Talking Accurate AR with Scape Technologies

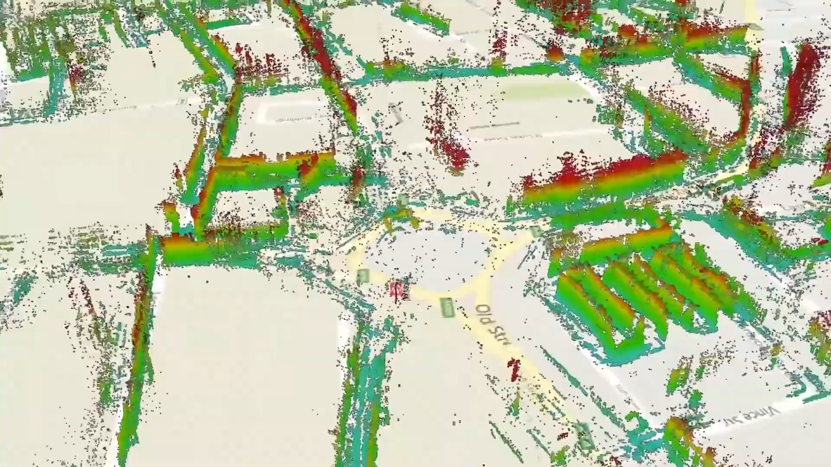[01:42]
Now what we're doing now is we're taking that data that we've collected we're processing that we're pushing it through what we call our visual engine and we're turning that into 3D maps in order to switch on our visual positioning service inside those areas.